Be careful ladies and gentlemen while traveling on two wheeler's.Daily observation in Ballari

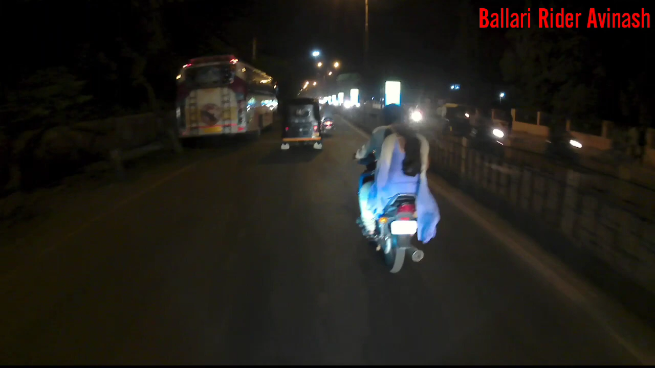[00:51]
amazing this woman is sitting in the back side of the two-wheeler with the well well was getting inside the wheel be careful ladies this